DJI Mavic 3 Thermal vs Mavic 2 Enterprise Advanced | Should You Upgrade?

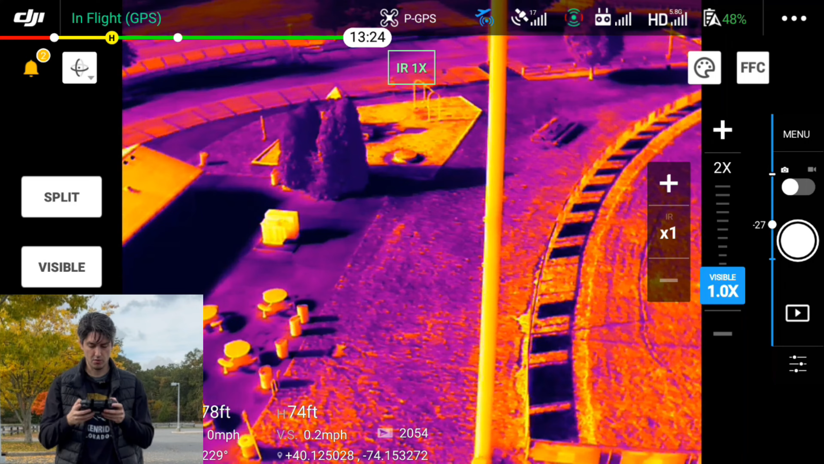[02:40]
and now I will zoom in right over here.
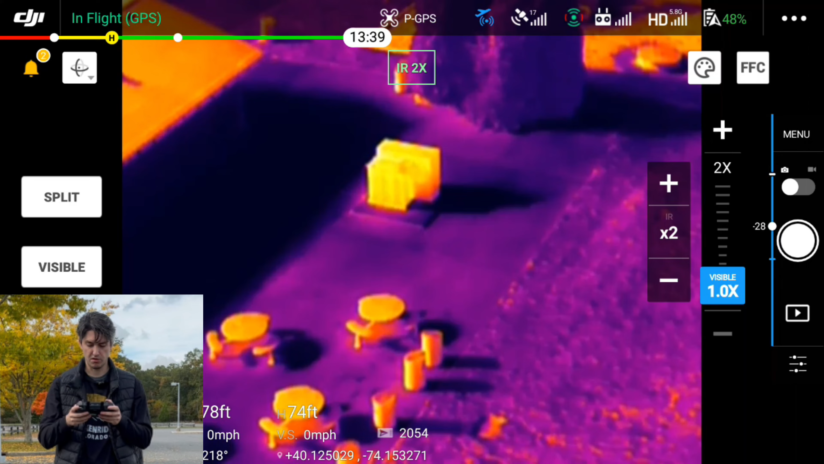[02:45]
So on the Mavic 2 Enterprise Advanced, the thermal does have, let's see, up to 16 times zoom,
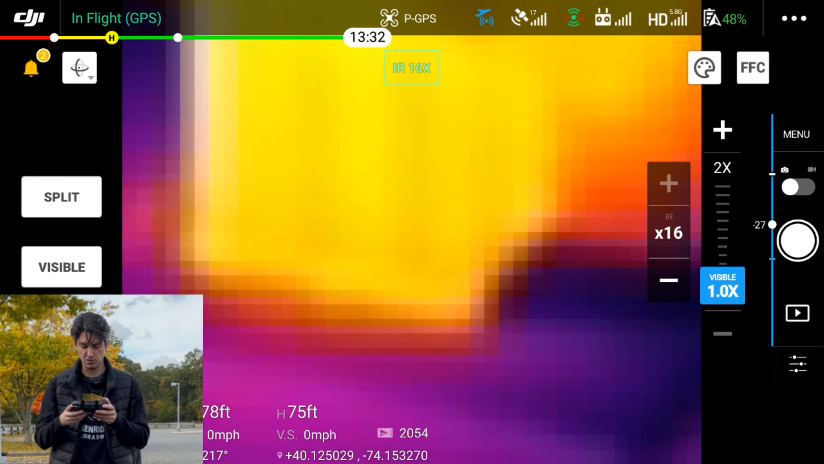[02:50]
but you'll see that things look pretty blocky and pixelated, and it's really hard to distinguish. All you're going to really see is those colors. Now, as I zoom out a little bit, again, things are looking pretty pixelated.
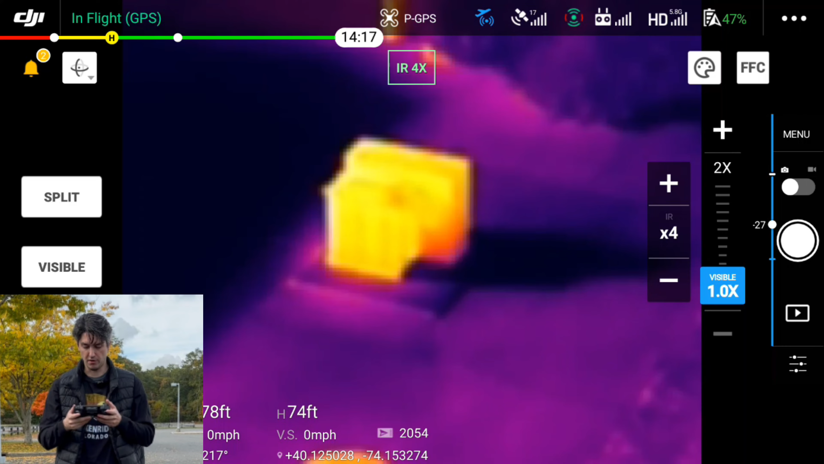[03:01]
Back to 4, things are looking okay. And as we zoom back out to 1, that's our full 640x512 resolution.
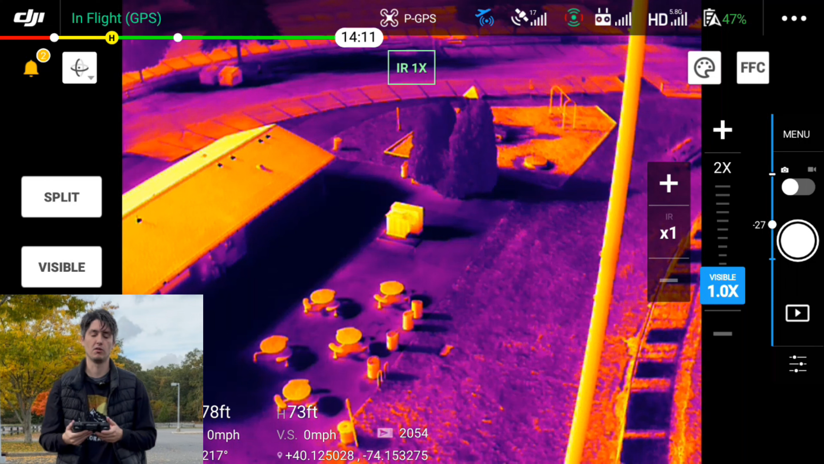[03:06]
Things are decent, but as we put the Mavic 3 thermal in the air, you'll see that there are definitely some differences.
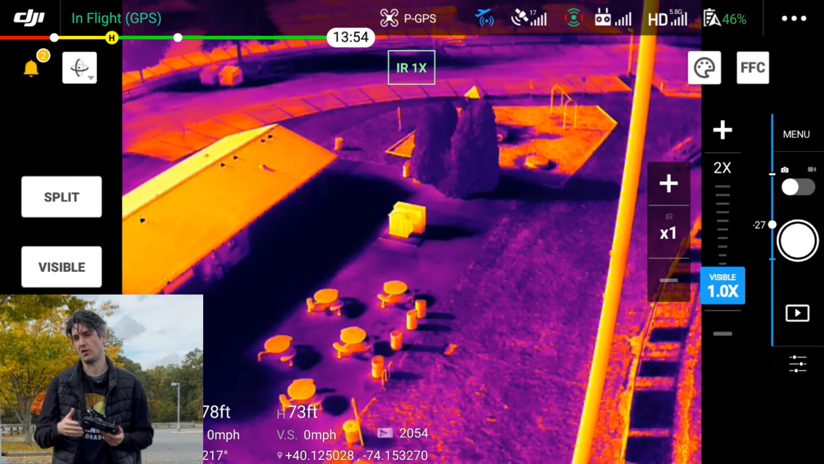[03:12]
So what I'm going to do now is I'm going to bring the Mavic 2 Enterprise back down, land it, and then we're going to put the Mavic 3 thermal in the air, and we're going to check that out.
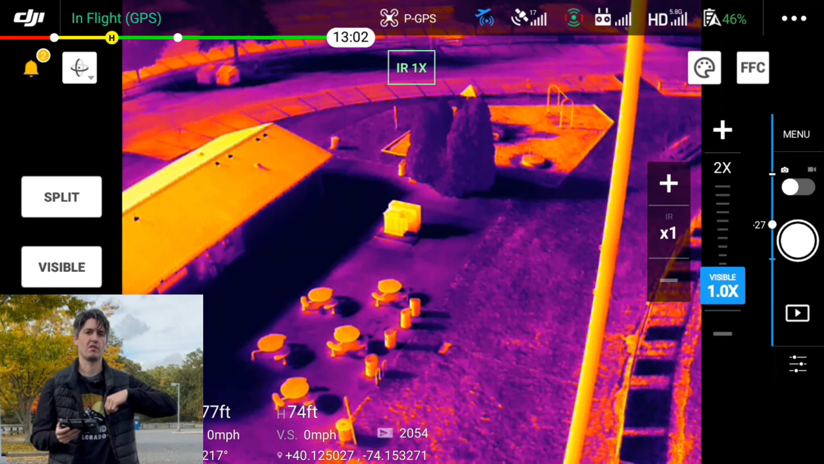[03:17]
All right, guys, so I now have the controller for the Mavic 3 thermal in my hand, and right off the bat, things are definitely looking a little brighter. Things also are just much more responsive and quicker to load.
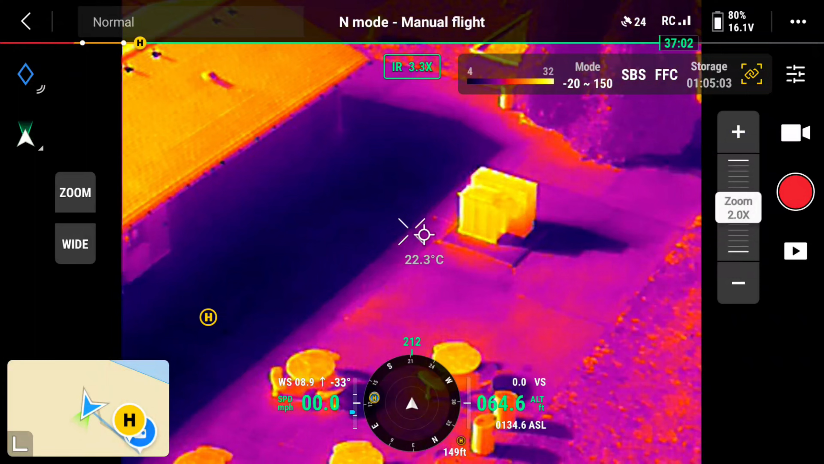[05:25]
On screen: spot 22.3°C
So this is four times, right?
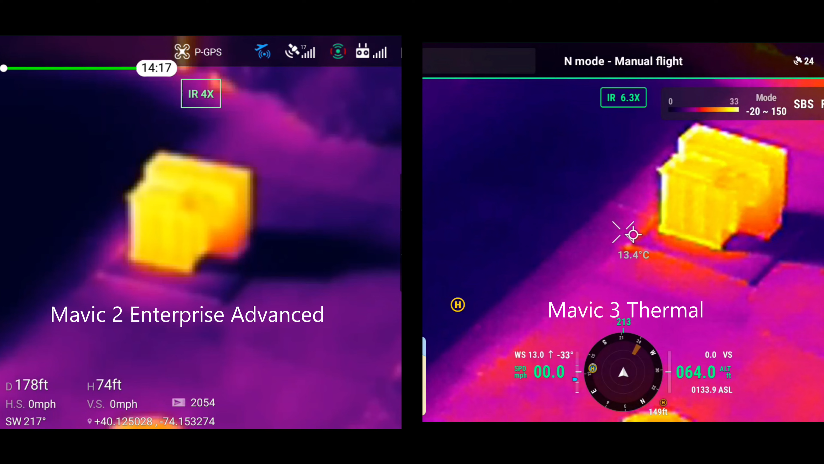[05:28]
On screen: spot 13.4°C
So this is the four times compared to the Mavic 2 Enterprise Advanced. Already things look much better. If I now go into 7, 14,
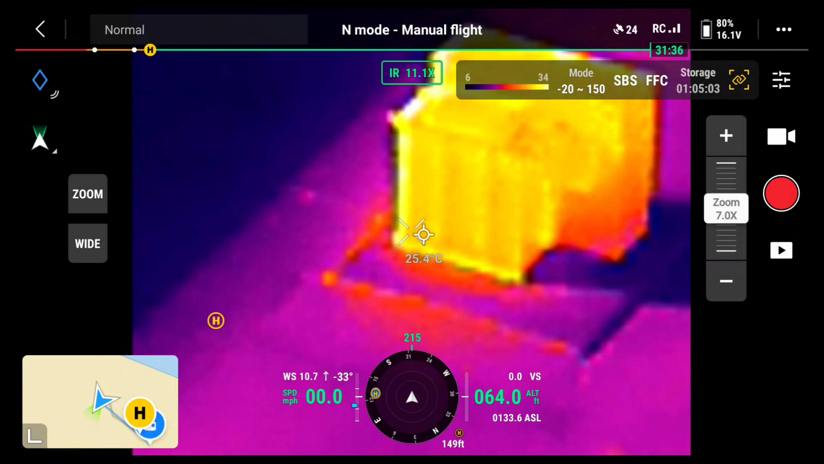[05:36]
On screen: spot 25.4°C
28, and 56, that's kind of where we're capped.
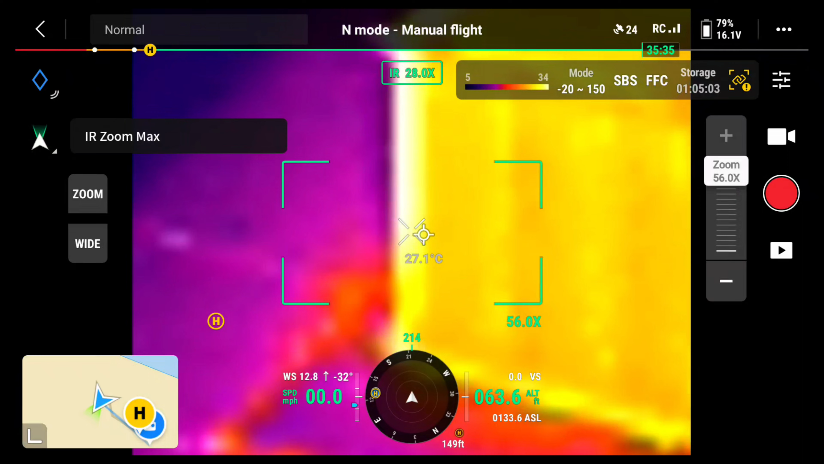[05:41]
On screen: spot 27.1°C
Things are just looking much better than the Mavic 2 Enterprise Advanced. Things are looking less blocky and I just have a better idea of what I'm actually looking at. All right. So that's just a quick overview and comparison of the thermal and the zoom capabilities of the Mavic 3 versus the Mavic 2 Enterprise Advanced.